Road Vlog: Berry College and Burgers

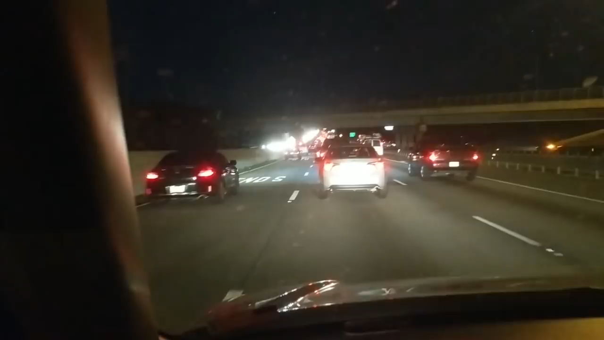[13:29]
I went all the way, I had to go down 75 to 85 north, and then I get on 316. This is the last kind of big road I get on before I get to Athens, and from here it's about an hour's drive, maybe 45 minutes, but tonight it's probably going to be a lot longer. I don't know if you can see, there's red lights forever. Never seen this on 316 before. This is new for me. Must be a wreck or something. Google didn't tell me what was going on, but yeah. Yay, nighttime driving.